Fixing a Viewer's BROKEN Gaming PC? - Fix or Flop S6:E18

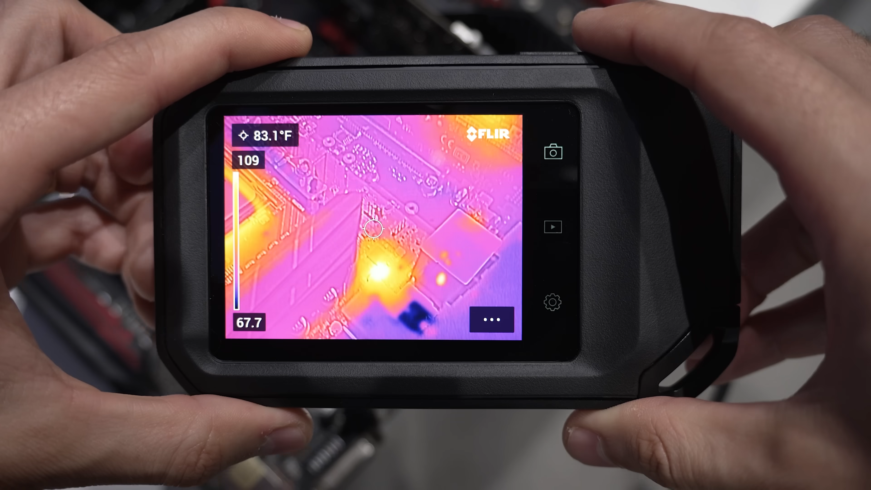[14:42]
On screen: spot 83.1°F
You can see from this thermocam here, this one chip next to rear I.O. is heating up exceptionally, hotter than even VRM MOSFETs around the CPU socket.